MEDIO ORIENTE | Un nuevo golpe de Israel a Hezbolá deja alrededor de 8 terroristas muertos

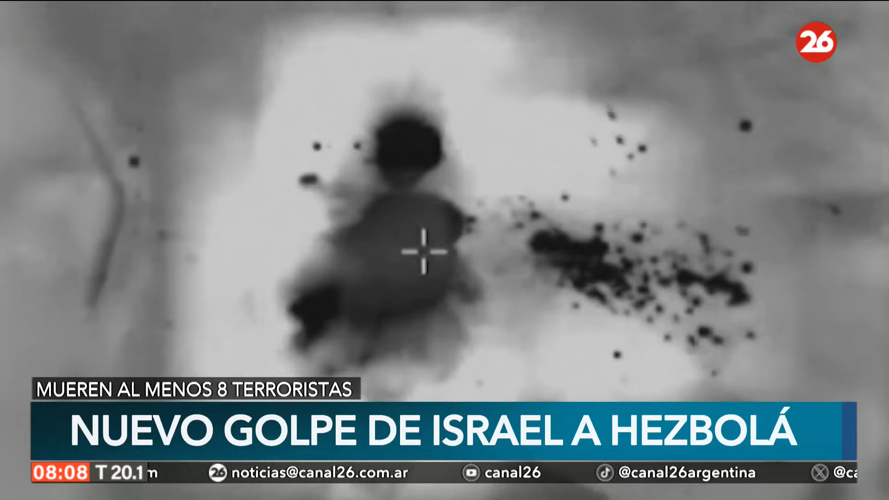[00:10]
En pantalla te mostramos estas imágenes que se viralizaron de este nuevo golpe por parte del ejército israelí. Fue un video que publicó el mismo ejército y mostraron este ataque contra una célula terrorista en Nacuora, en el Líbano. Las fuentes de seguridad en el Líbano dijeron que al menos ocho personas, incluidos combatientes de Hezbollah, murieron el miércoles por ataques aéreos israelíes en el sur del país.